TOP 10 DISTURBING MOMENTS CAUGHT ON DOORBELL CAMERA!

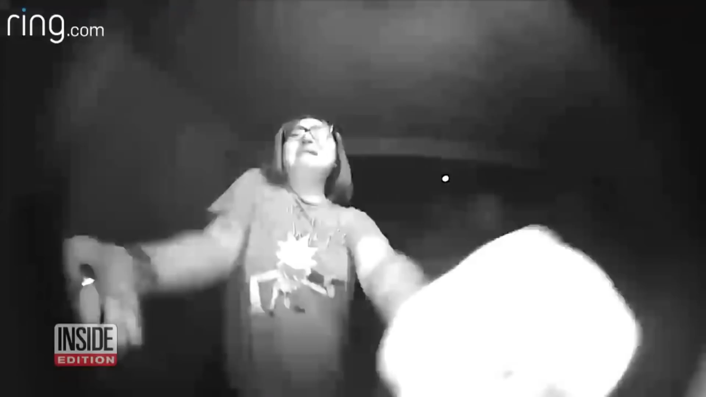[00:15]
In this video posted by InsideEdition on July 6th of 2018, Ring doorbell camera footage captures a woman yanking
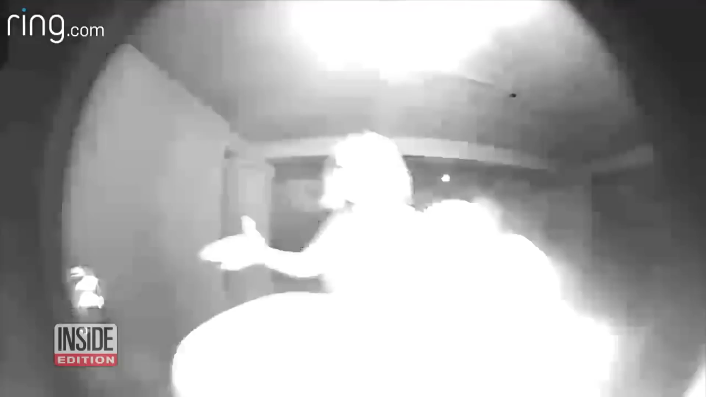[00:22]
on a doorknob and banging on the window of a home of a complete stranger.
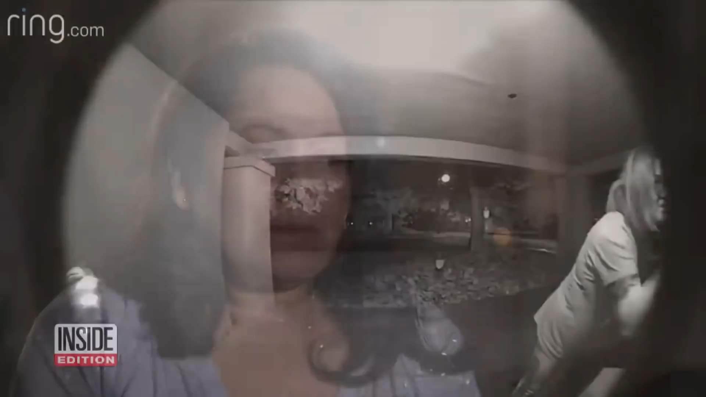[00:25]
The woman began throwing her body at the window and pulls the screen off.
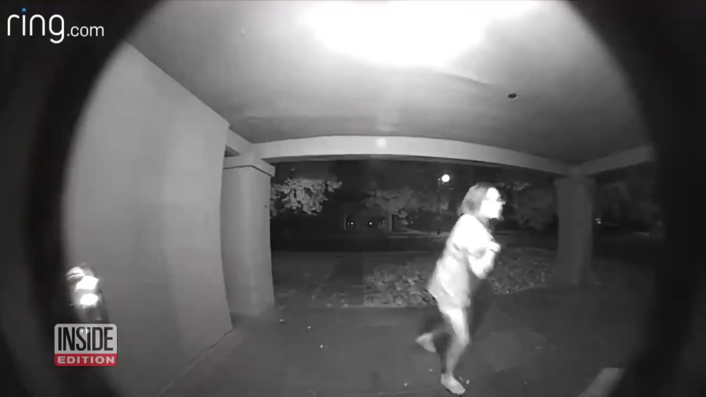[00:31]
A police officer arrived and confronted the woman.
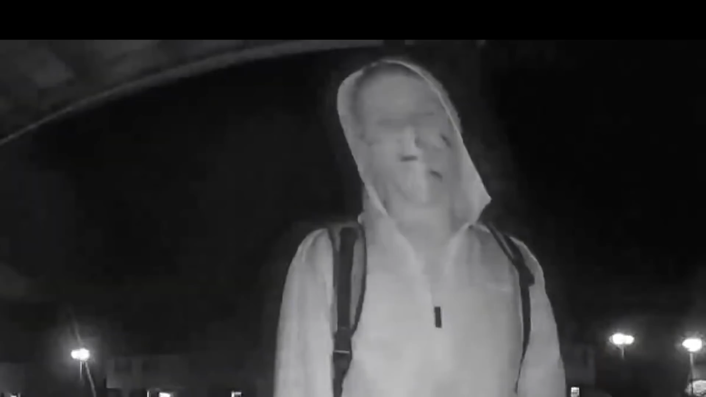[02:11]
a scary man in a mask and hoodie can be seen knocking on a woman's door. The woman asked, who is it? And the man said, who is it?
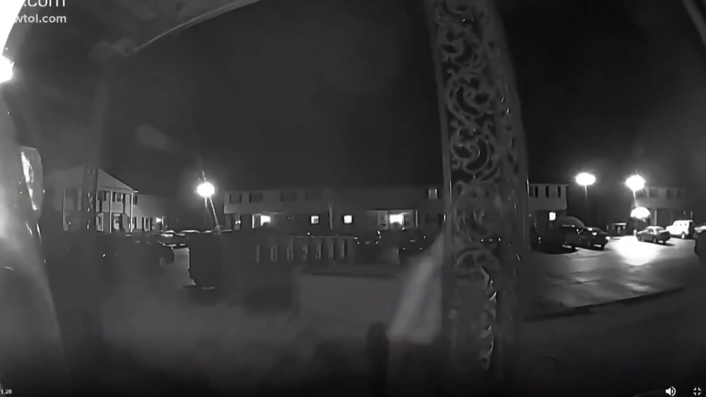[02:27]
And the man eventually walked away, but there was another creepy man hiding behind an object.
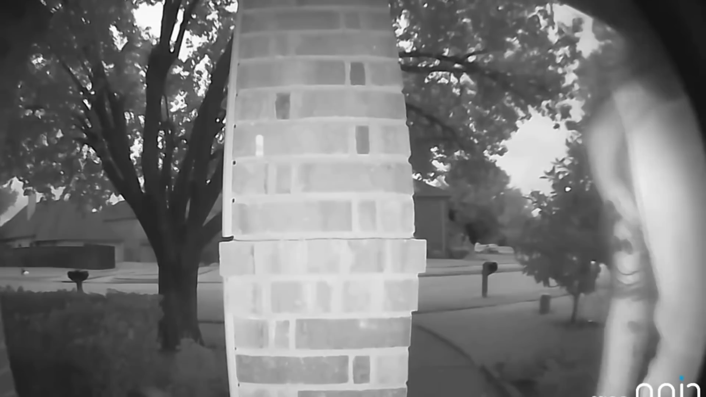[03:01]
The front door didn't work, so he tried the back.
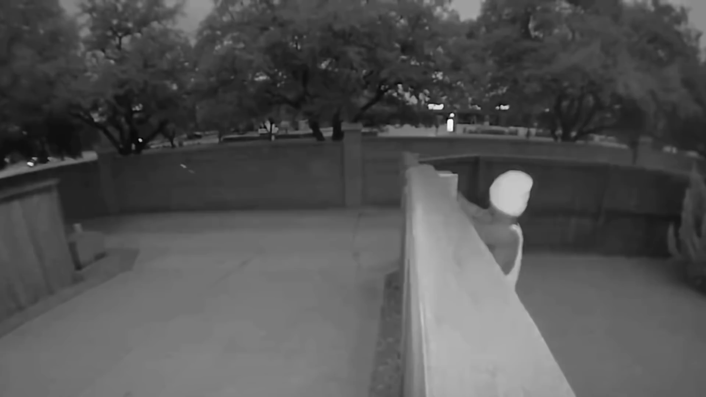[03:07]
The homeowner got a notification and saw the man on his phone. The man yelled at the burglar, which scared him off.
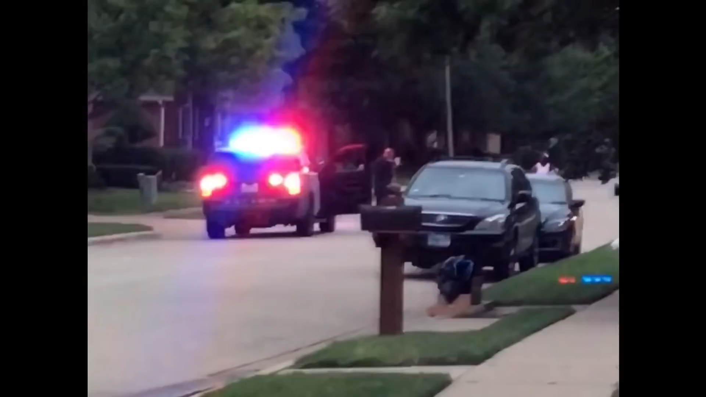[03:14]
The police arrived quickly and the suspect hadn't gotten far and they actually were able to arrest him.
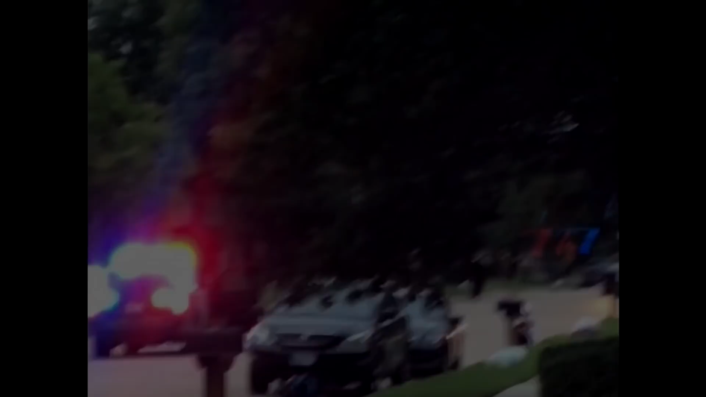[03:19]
In this video posted by KSNV News 3 Las Vegas on October 3rd of 2019,
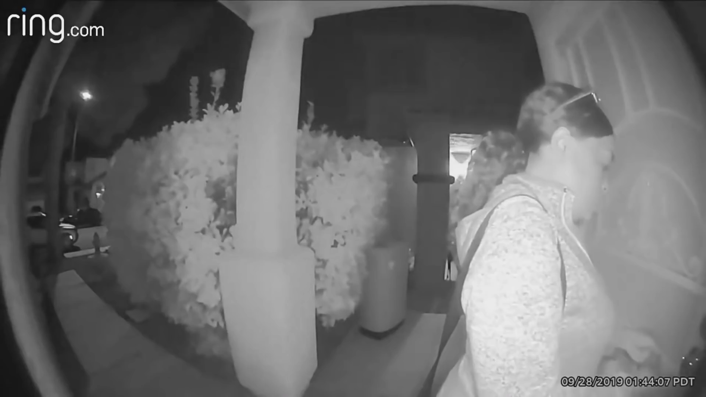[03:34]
ring footage captures a woman using multiple keys to break into a house of a man named John late at night.
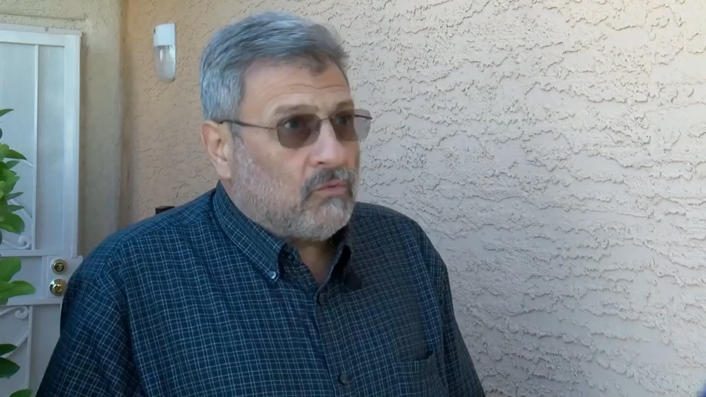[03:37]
The woman was said to have tried the same thing on John's neighbor's home and was unsuccessful.
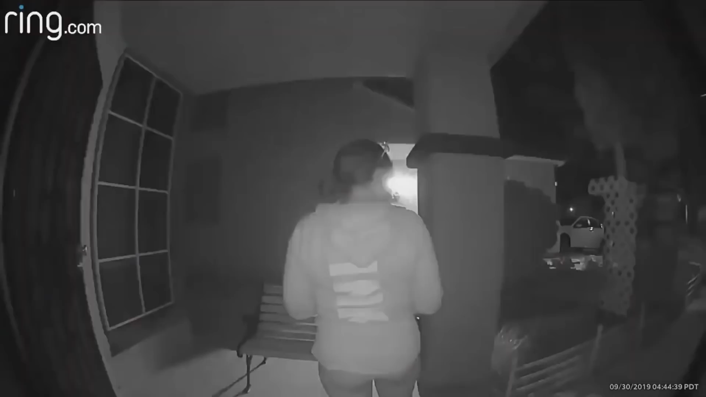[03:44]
Perhaps the woman came to the wrong home by mistake and wasn't trying to break in at all. What do you think?
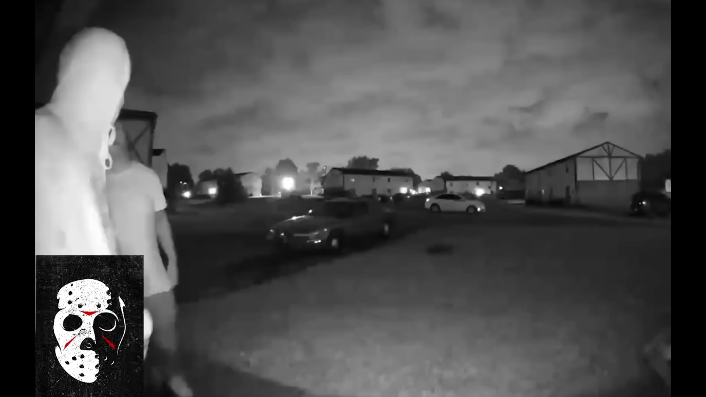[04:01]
two men can be seen knocking on the door of an Ohio man at 3am. The two men claimed to be from the Columbus Police Department. The man refused to show a badge because there wasn't one to show. Can I help you? CPD, we need to ask you a couple questions.
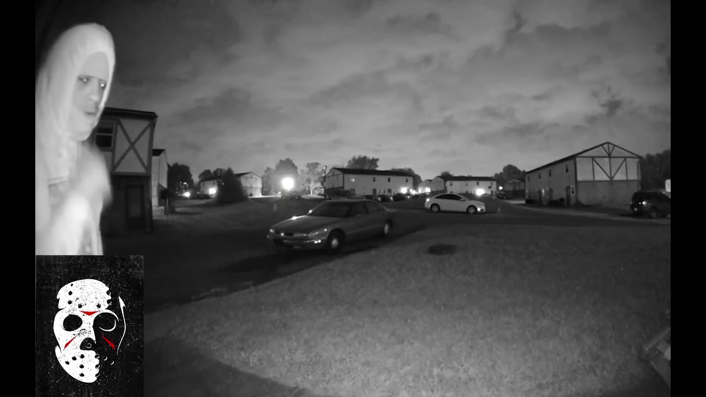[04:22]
I'm sorry? CPD, we need to ask you a couple questions. May you please step to the front door please? CPD, yes, this is CPD, we would like you to step to the door please.
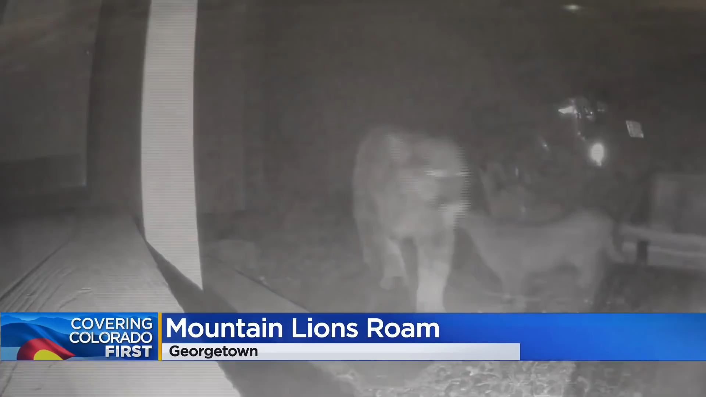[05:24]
The lions can be seen on camera at two different houses. Good thing no one's pets were outside or that could have gotten ugly. Word of advice to those in Georgetown, keep your pets inside.
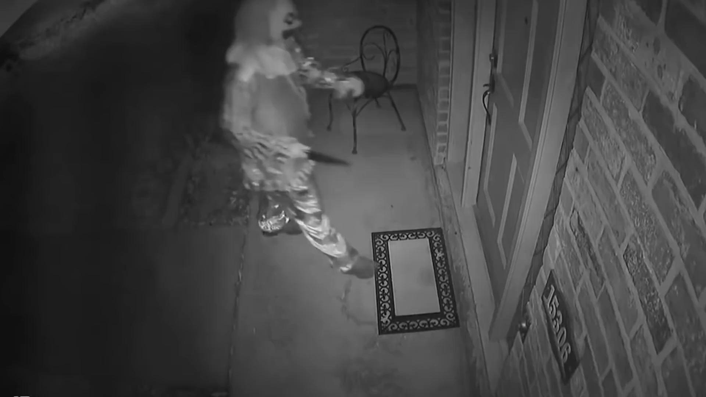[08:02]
a man dressed as a clown can be seen approaching a home with a weapon and trying to get into the house. He tried the front door and was unsuccessful.
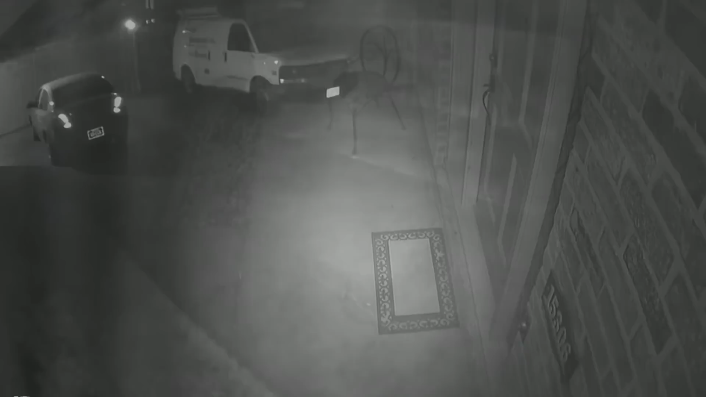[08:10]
The clown then went around the back and tried the back door but was also unsuccessful.
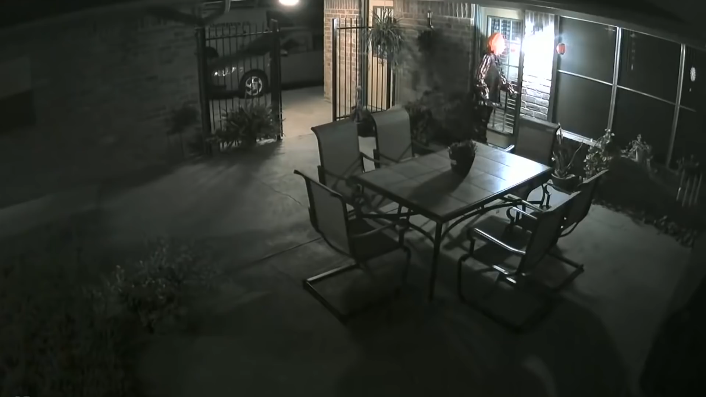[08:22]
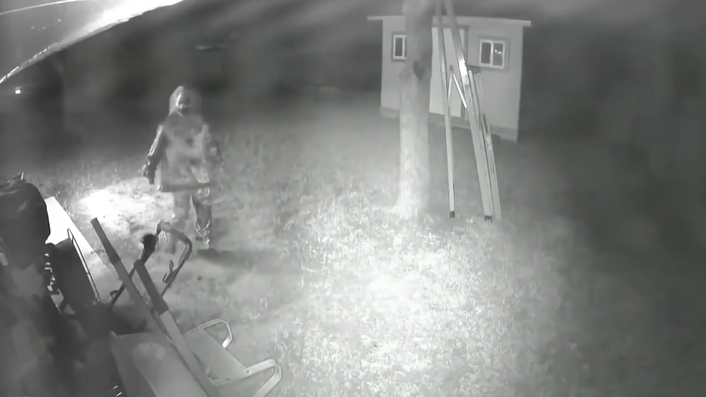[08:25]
After failing to get into the house, he decided to call it quits I guess and just casually walked away.
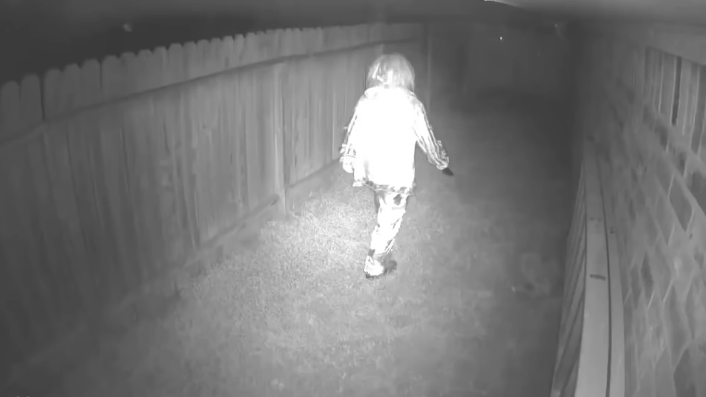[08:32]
This is why you lock your doors folks. Thank you for watching. Stay vigilant friends.